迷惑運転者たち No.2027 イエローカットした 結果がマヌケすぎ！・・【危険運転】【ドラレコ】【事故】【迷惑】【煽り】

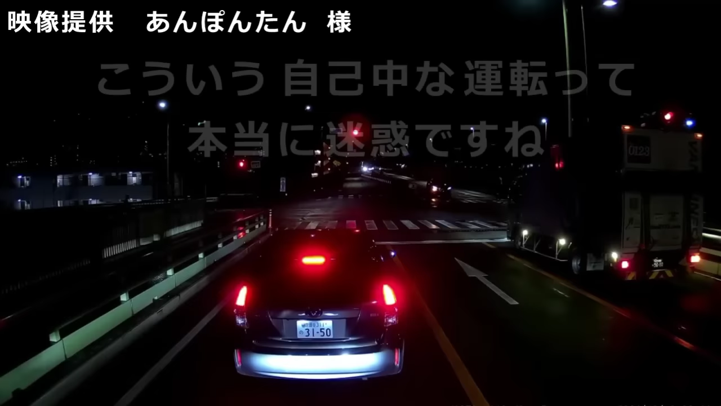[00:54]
そういうのやるとおめえ喧嘩売ってるとしか思えねえんだよな。うん？いや、そんなんでよ、今頃ウィンカーかよ。そんなんでよ、おめえトラックにおめえ、え？くっつかれたとかって、ふざけたこと寝かすなよ、おめえよ。クソっぷりがよ。